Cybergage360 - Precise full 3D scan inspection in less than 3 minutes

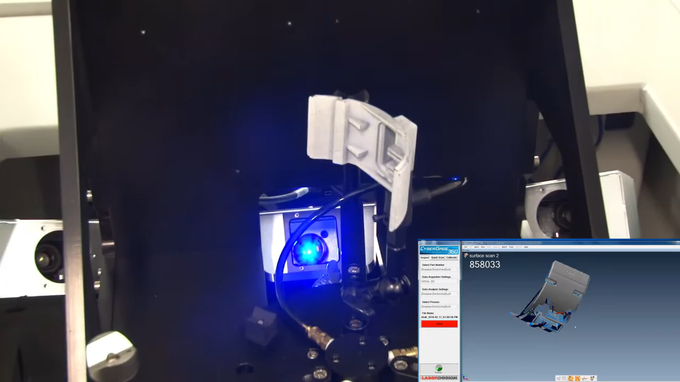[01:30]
part to completely surround the part with high density point cloud information
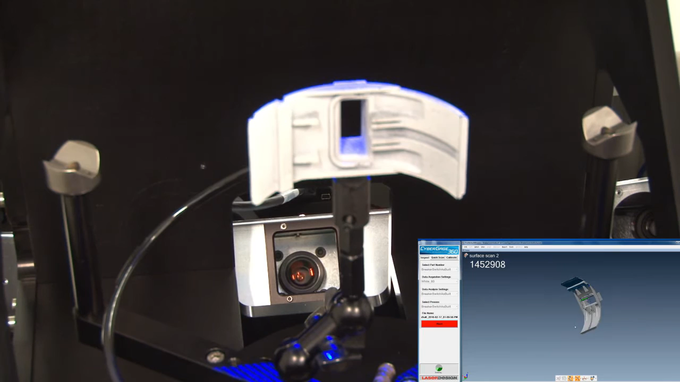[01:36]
that's truly accurate you know to the requirements for plastic injection molding,
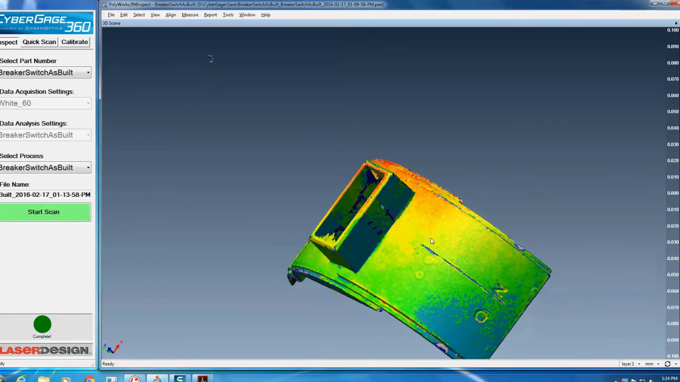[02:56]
with full GD and T as well as dimensional features being measured all automatically and reported all automatically.